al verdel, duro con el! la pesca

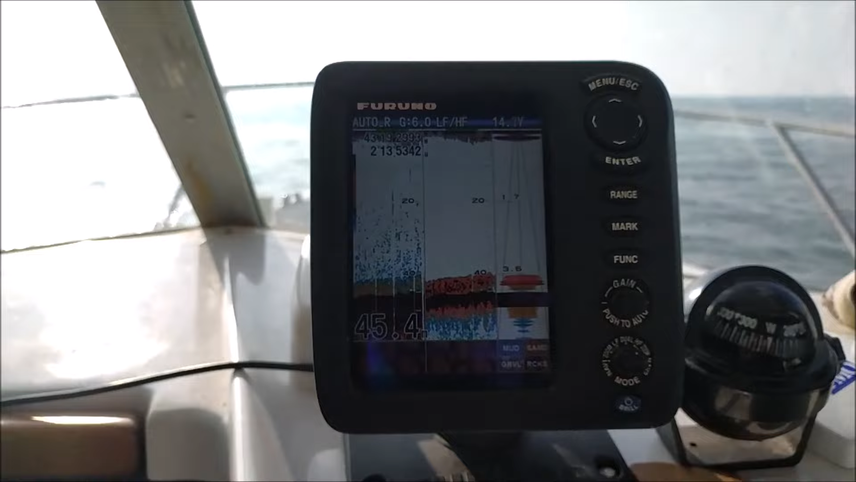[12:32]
Sigue, ¿eh? Esto es más que carretera, es autopista, ¿eh? ¿Cuánto vamos echando ya?
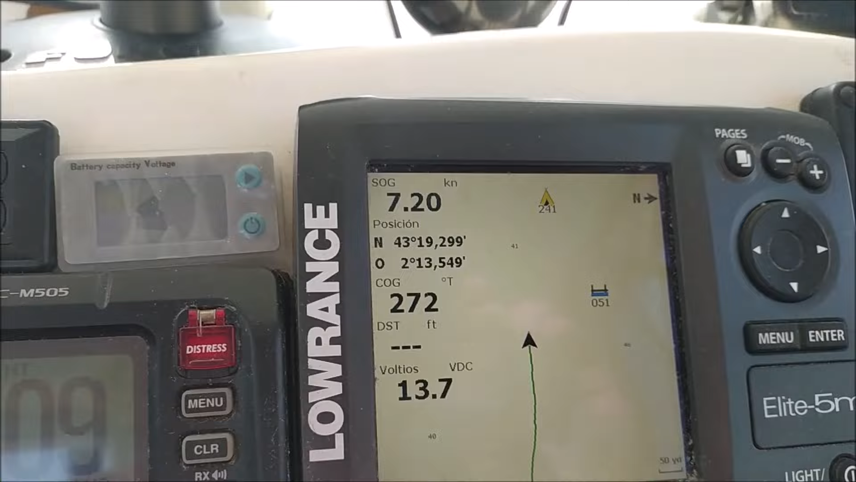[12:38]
6 nudos, 7 nudos, ¿eh? Y no dejamos para atrás el pescado. Continuo.
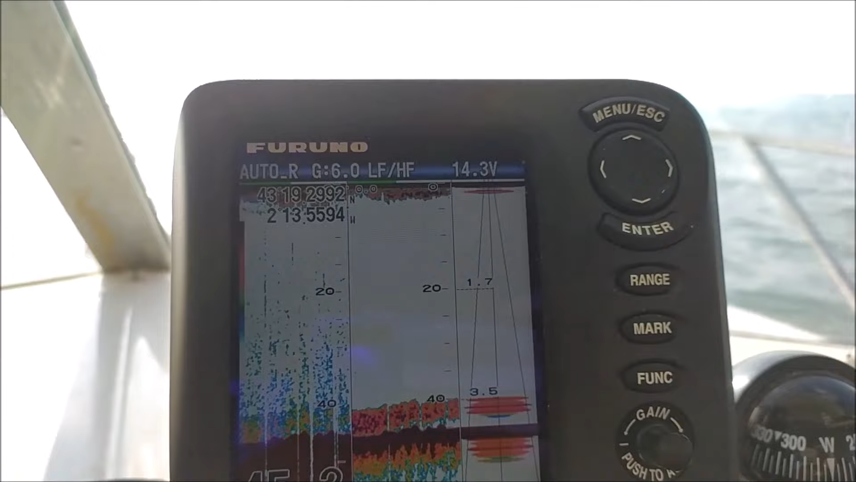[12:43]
¡Buah! El pescado que hay aquí.
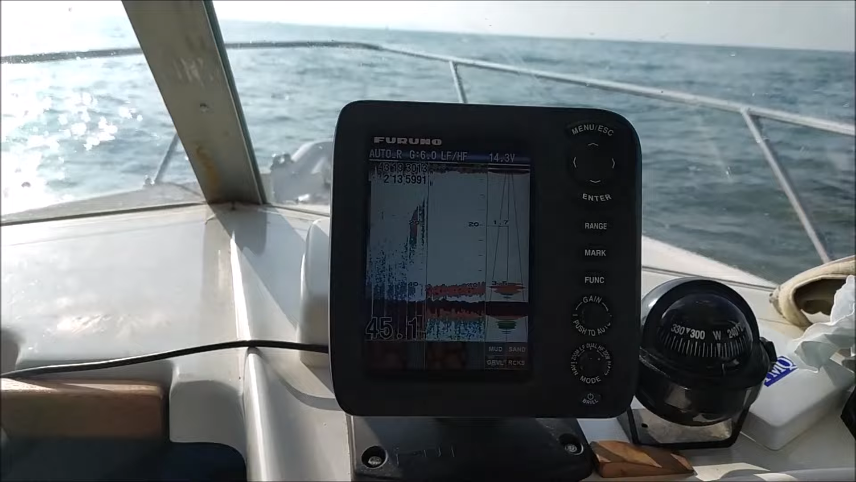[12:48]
Ahora un cacho en superficie. Ahora está marcando en superficie bien. Ahora.
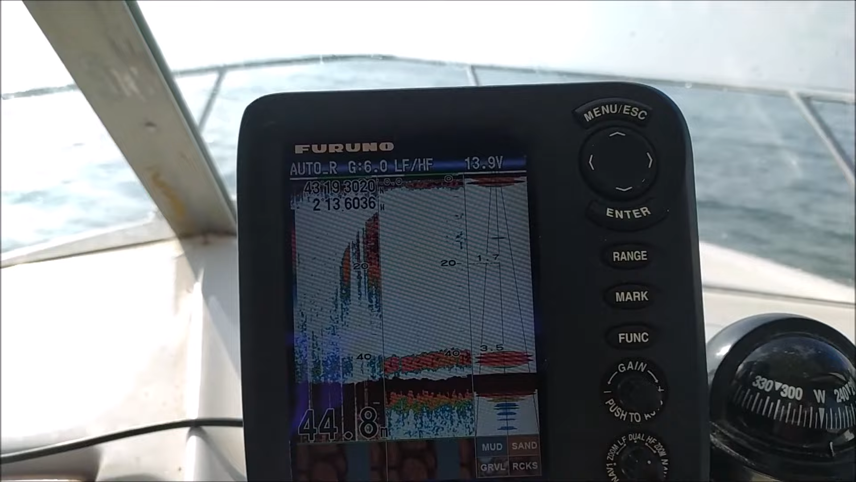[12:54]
Ahora está marcando en baja frecuencia. Pero todavía en el cono alta no ha entrado.
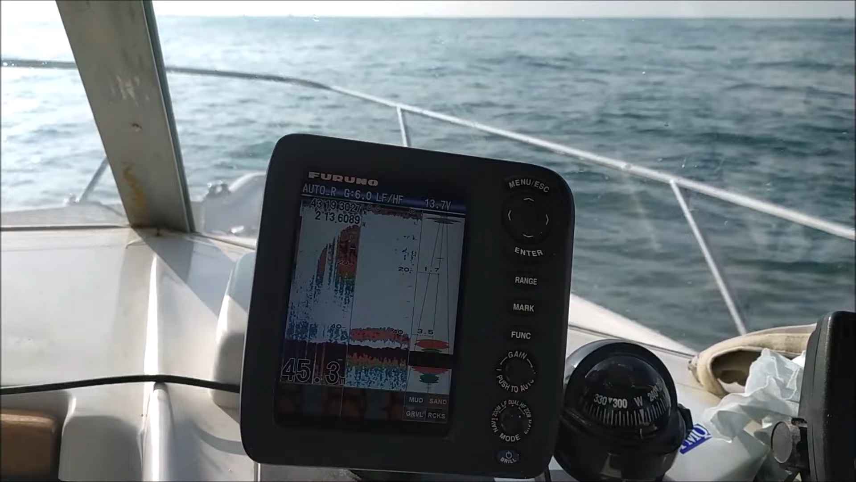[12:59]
Pero ahí está el pescado, ¿eh? Ahí está el pescado. Pero esto igual es anchoa.
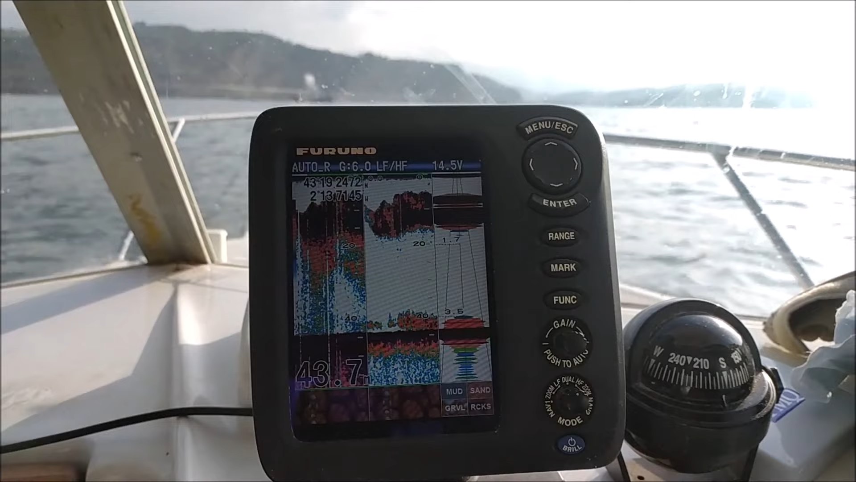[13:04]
Paquete de pescado, pero paquete de pescado, ¿eh?
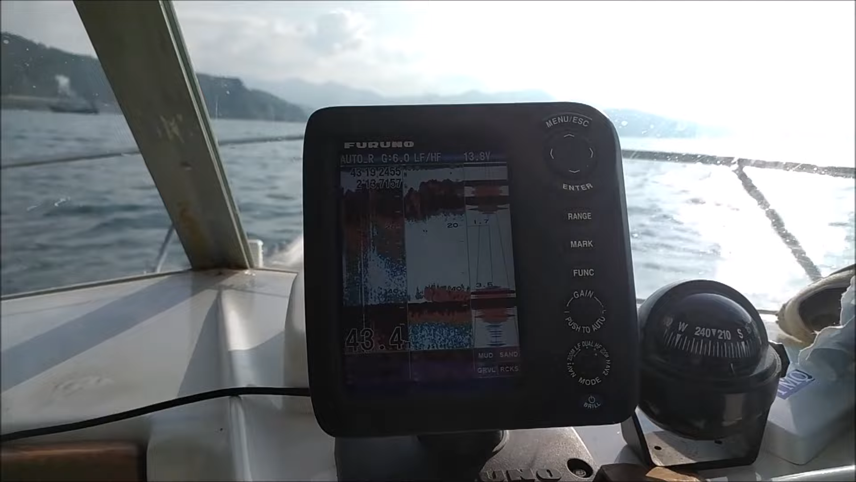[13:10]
Con esto se puede quitar tranquilamente el hambre en África, ¿eh? Pero tranquilamente además, ¿eh? Y bastante cerca de tierra estamos, ¿eh?